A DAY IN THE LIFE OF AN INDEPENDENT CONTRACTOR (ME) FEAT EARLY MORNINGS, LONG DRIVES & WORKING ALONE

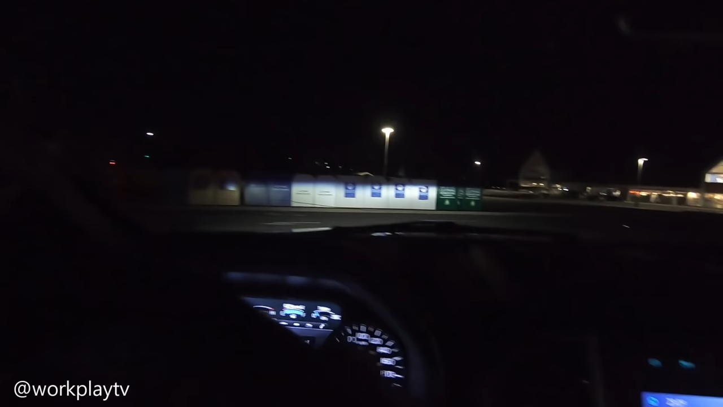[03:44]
my trip actually just because you know why not and we'll see what we get for mileage going down there it says I've got 925 kilometers to empty and I can say I drove this thing pretty hard coming home yesterday so if it got that good you know mileage
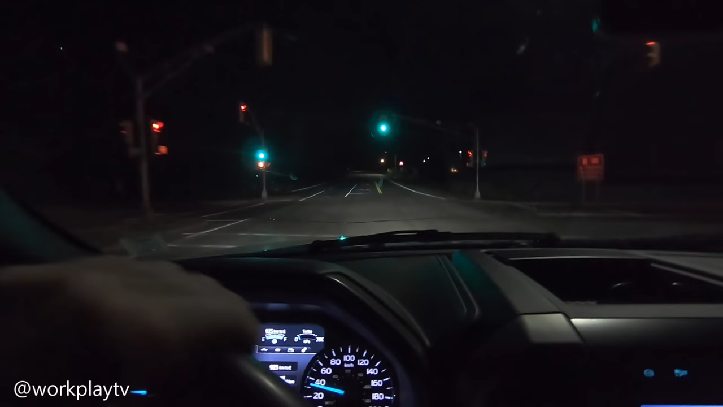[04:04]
estimating while I was coming home yesterday I think we're doing pretty good so in my recent video it was the one where the the emissions issues the deftank and the wiring and during that video I was driving back this long woods road with nothing around saying sometimes I don't get the right coordinates well that was yesterday and yeah I did not have
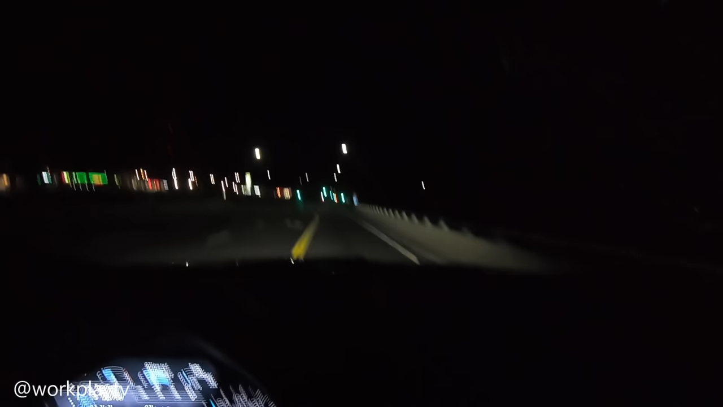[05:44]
430 I wasn't even up yesterday at that point so let's go let's go we got no trailer nobody's on the road really we can make some good time get there get her done and get on to the next one most mornings worried about the sun being in your eyes right now we're with the moon being in my eyes man that thing is bright like a huge street light right now that is so bright like it's actually hard to look at yeah if it's not the sun in your eyes it's